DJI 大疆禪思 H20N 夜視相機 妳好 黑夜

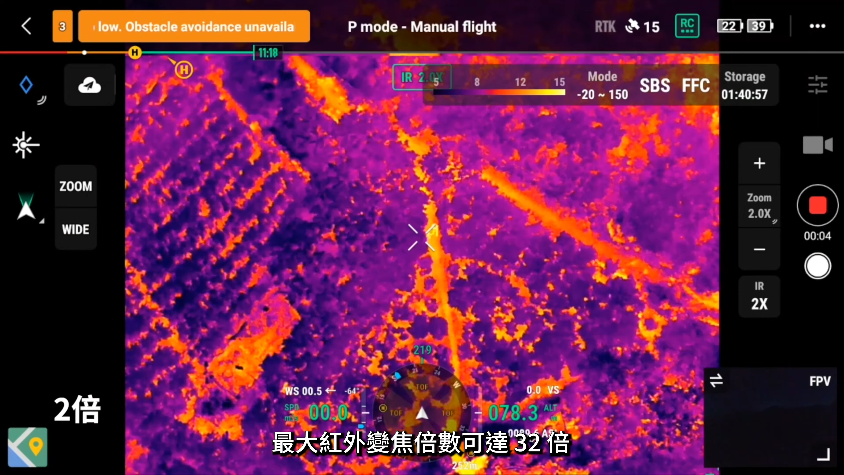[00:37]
不仅能一览全局，还能放大红外画面，捕捉更多细节。
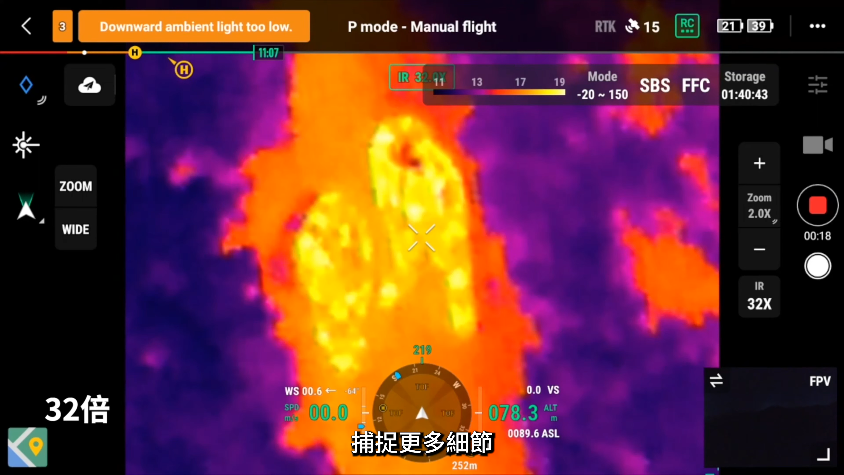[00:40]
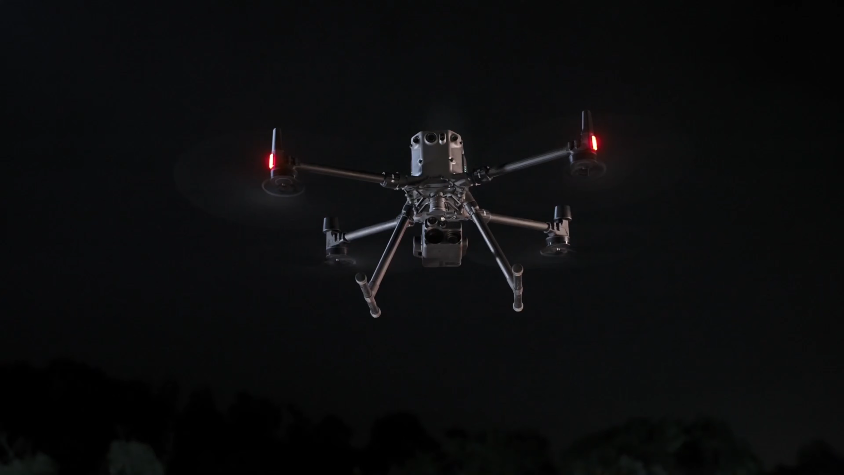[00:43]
热成像相机和夜视相机的联动变焦，可让双光画面在同一视角下进行等比缩放，
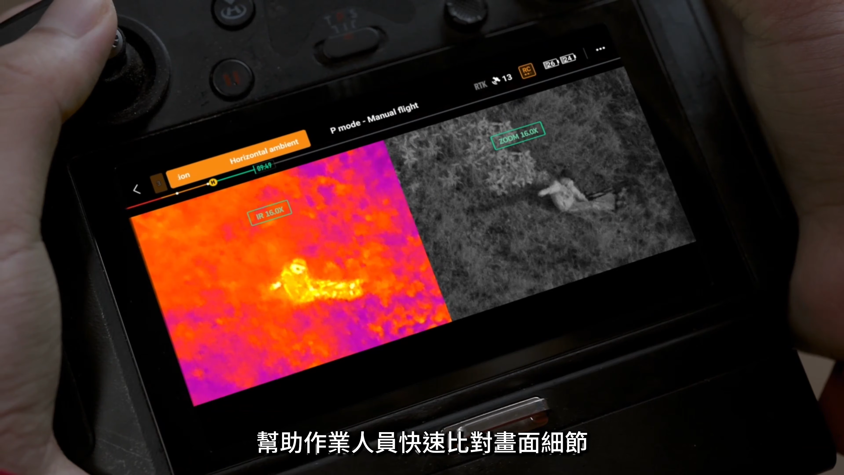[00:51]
帮助作业人员快速比对画面细节，锁定目标，实现高效研判。
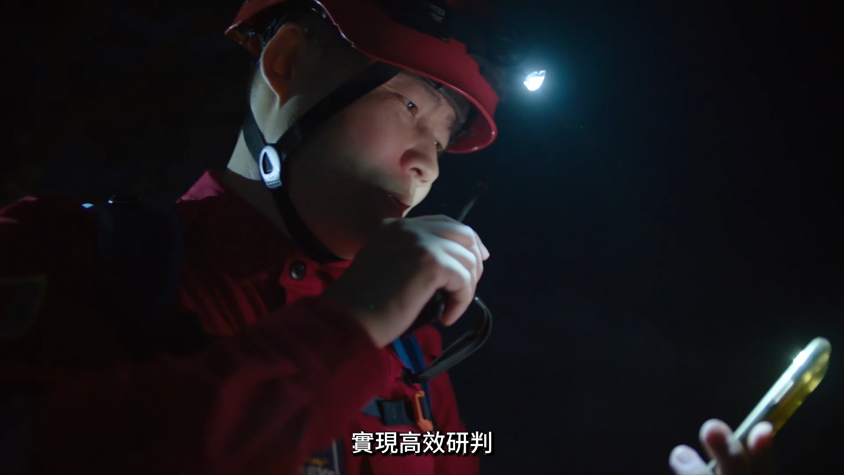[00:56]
搜救作业时还可以通过打点定位功能一键标记被困人员，
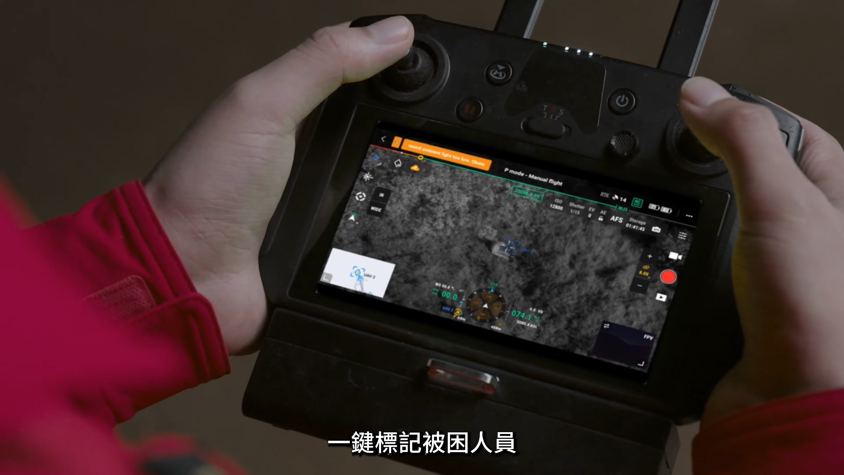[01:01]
并通过大疆司空2云平台自动分享至指挥中心及地面团队，